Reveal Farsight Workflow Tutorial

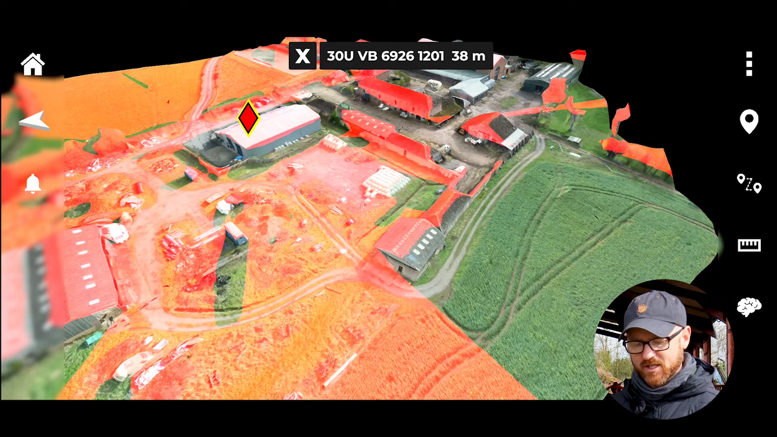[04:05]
see the enemy's line of sight for example and as we put our finger on there move that you can see that moving dynamically.